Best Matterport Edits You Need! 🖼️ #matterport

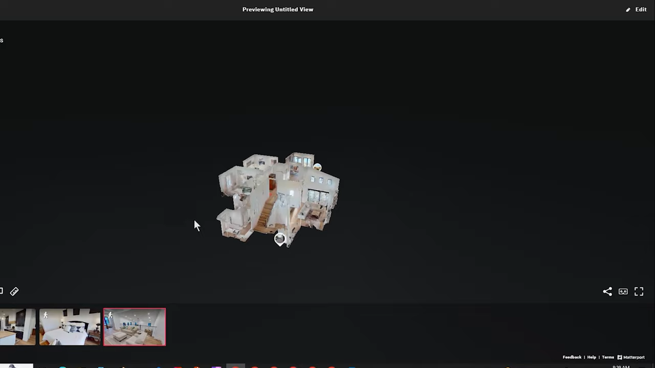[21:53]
Let's go back to that section. And then when you click it, all that information is there, they could click the link, share it, et cetera.